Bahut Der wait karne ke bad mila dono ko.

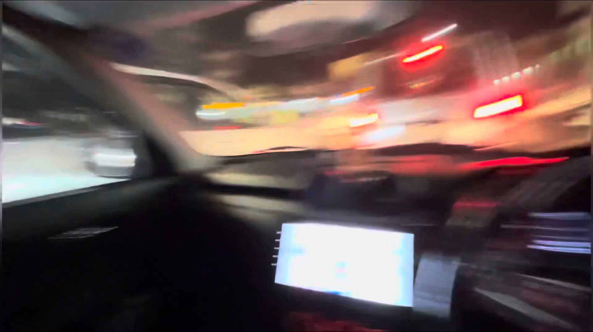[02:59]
तो ये देखो गाइस हम लोग नजफगढ़ आए हुए थे, और सुमन तो उधर शॉपिंग करने चले गए थे, और मैं इधर यार ट्रैफिक तभी से ट्रैफिक अभी खुला है यार,
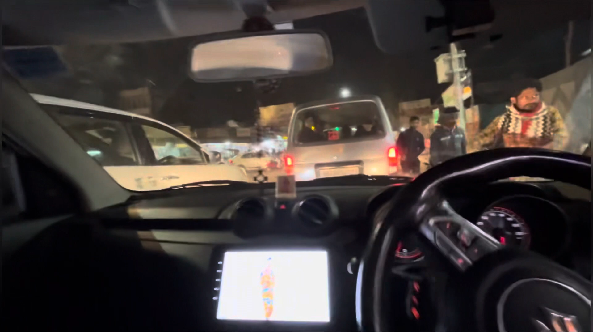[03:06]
इधर चलते गाइस, यहाँ ट्रैफिक वाला अभी खोल दिया है, लेकिन बहुत जाम है इधर आगे भी,
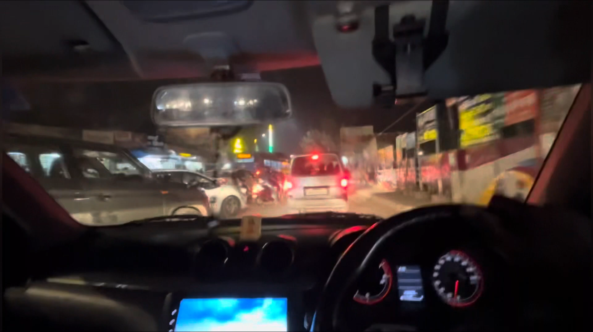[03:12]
ये देखो पूरा खतरनाक जाम हो रखा है गाइस, तभी से जाम में फंसा हूँ, आधे घंटे हो गए यार। अभी ये दिल्ली गेट पहुंच रहा हूँ, अरे इधर भी क्या भीड़ हो रहा है यार,